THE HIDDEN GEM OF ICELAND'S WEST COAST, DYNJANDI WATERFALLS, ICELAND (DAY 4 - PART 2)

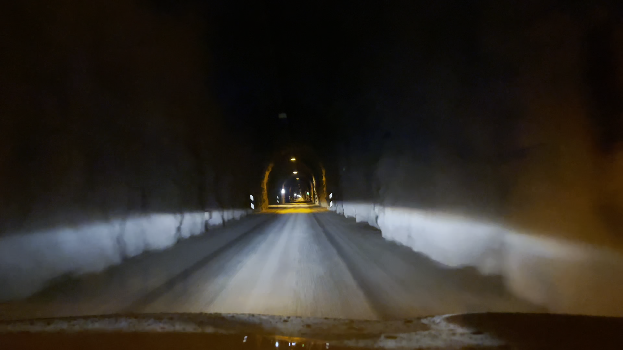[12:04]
This looks like a one lane. It looks like a one lane. But they got a speed camera in here, bro. Look at that. You know, thank God we're the only idiots driving through this tunnel at 10:45 at night.